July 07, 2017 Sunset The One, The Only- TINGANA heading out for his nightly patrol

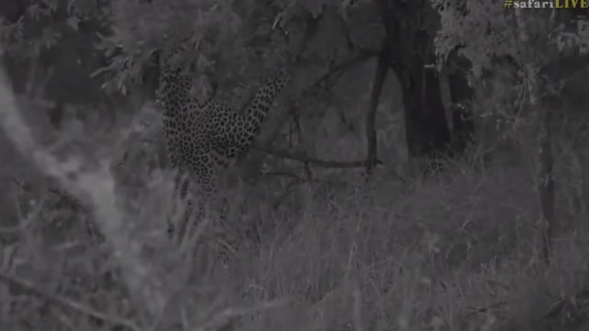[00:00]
finally, and look at him, he's putting on a show for us. Mr. Tingana is making a lot of noise. He is making his presence known to everybody in this area. You can see he's jumping up against that tree at the moment. So as you know, with most cats, they have glands in their cheeks. So he's making that scent, well, he's putting that scent all over the leaves, and then you saw him curl his tail up.
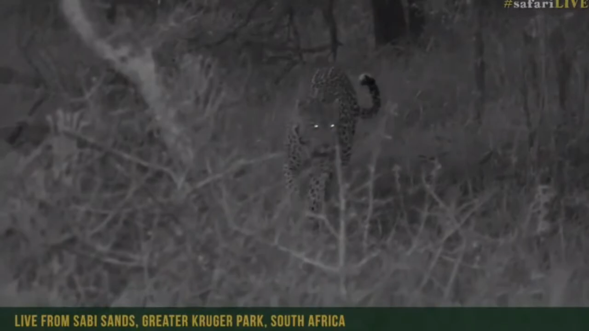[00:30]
And of course, not only is he urine spraying, a way in which they typically mark their territory,
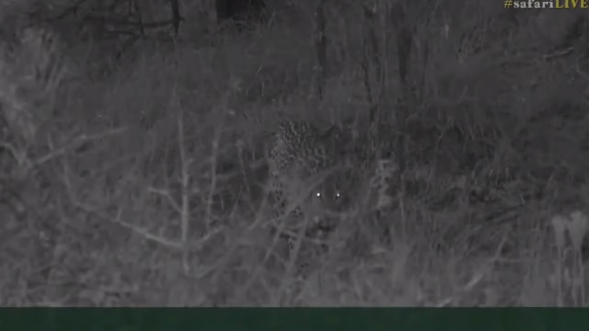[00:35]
like I said, he's rasping as what we call the soaring. How great is this? Well, I'm just actually going to turn that light off. He's going to walk right out and in front of us. Pretty amazing. Now you might see a couple of flashes and things along the way. That's not from us.
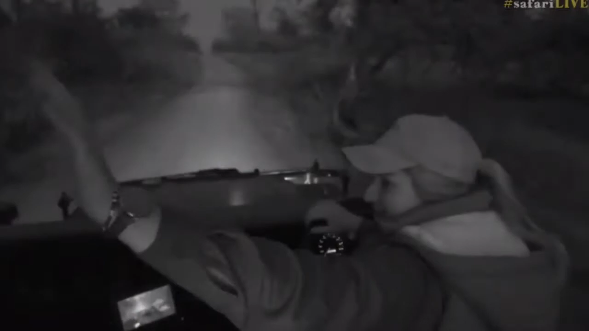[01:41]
Hi, guys. I'm gonna just try and pull off the road slightly so that we can all see, but it is a bit tricky.
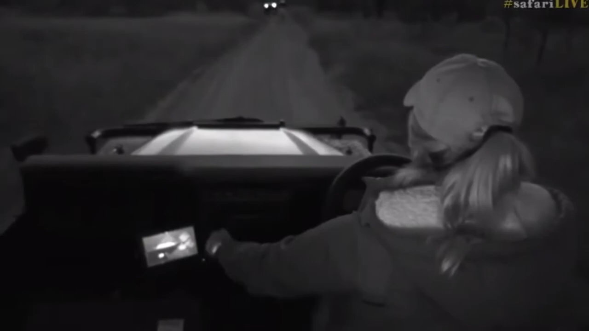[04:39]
This is what we're going to do, and we'll just play reverse. There are a couple of other cars in the sighting with us, and I'll just keep moving.
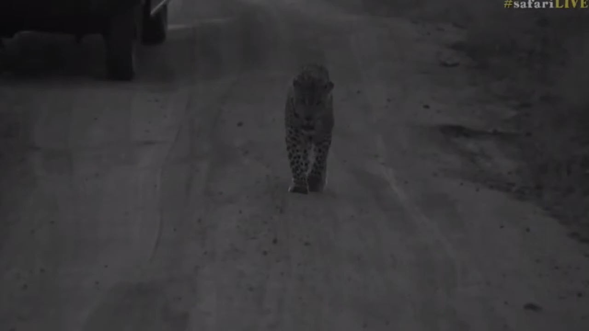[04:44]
But you can see, with these leopards, they're so relaxed around the cars, they really don't mind it at all. He's not even turning back to look at the other vehicle, but I won't pin him in. So before he gets too close, I'm going to keep reversing again. OK, Craig, I'm just going to reverse again.
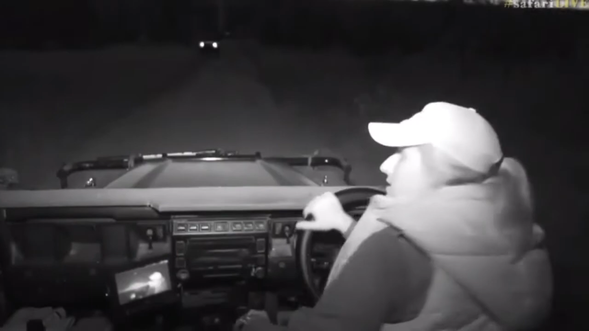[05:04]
Di, you said that he looks massive. He's a beautiful leopard. He's a lovely boy. I would have loved to have seen him Vula in his prime a couple of years ago, 4 or 5 years ago.
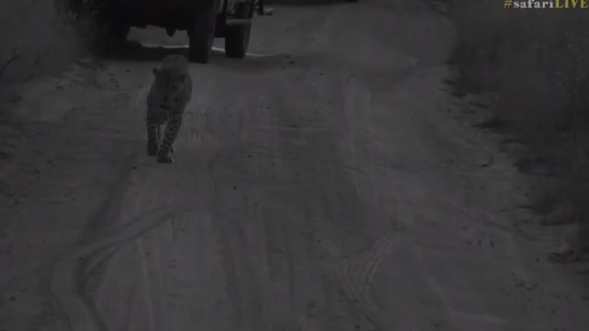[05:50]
And I think just because we've got cars behind us now, as well, he's not hunting, so I could put a spotlight on him, but I don't want to shine my lights into their eyes. So this is actually working out for the best for everyone, for the animal, and then as well as the other people on safari. Isn't he beautiful though? Okay, let's move again.
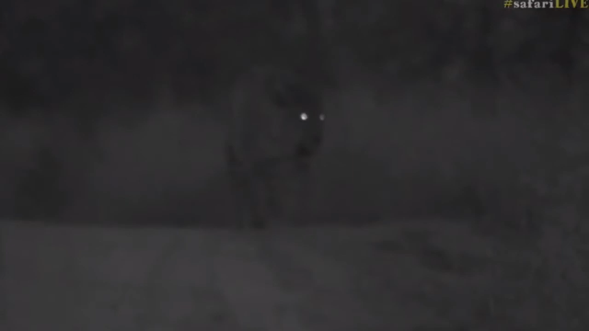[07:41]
Come on, give us another soar again. I'm hoping he does. And he's just ducked off of the road. We can still just see him moving behind those bushes.
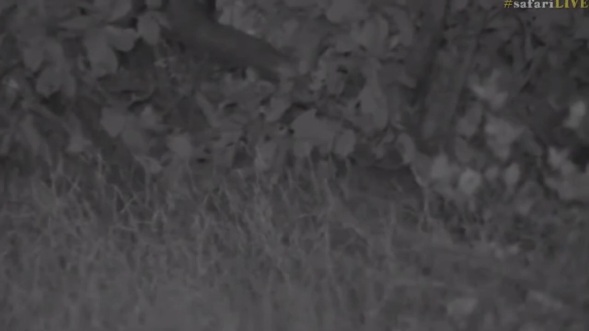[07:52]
He might just come around. Let's see if we can see him. No. Can you see him there? Oh, where's Mike? Ryan, he's just coming out here. Oh, they think they're going to go the long way.
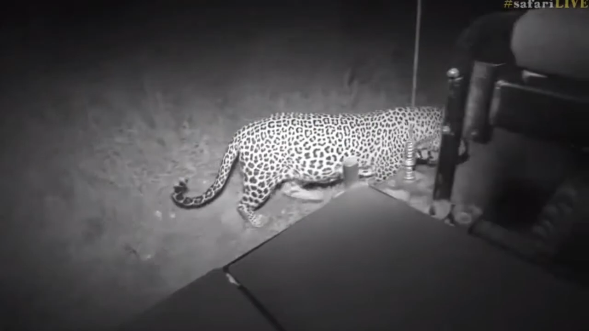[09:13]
He's a big cat. That is not a small leopard. Billy with a B, sorry.
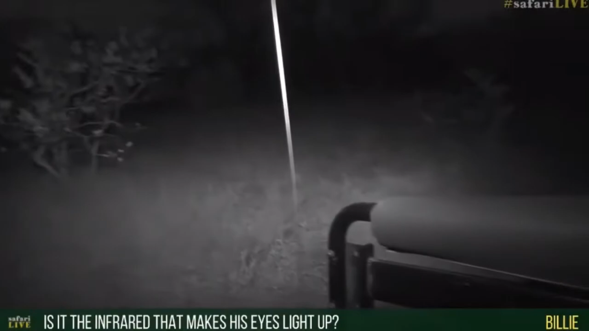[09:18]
You're wondering if that was the infrared light that I'm going to just pull off the road and go around and let these guys do.
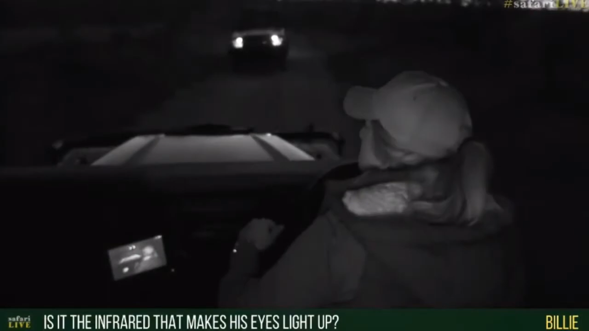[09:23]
We're going to do the same thing what we have been doing. I'm rather scared of going off-road here. And we'll catch him. I just wanted Mike to have the same experience. Sorry, Billy. So, yes, it is. It is the infrared. It's just we can't see that light. The cats don't pick it up either. So it doesn't affect them. But it's still reflecting off of... oh my goodness, why have I gone black? What is it that layer called? Starts with L. I've gone blank, completely gone blank now. But there's a reflective layer that starts with an L.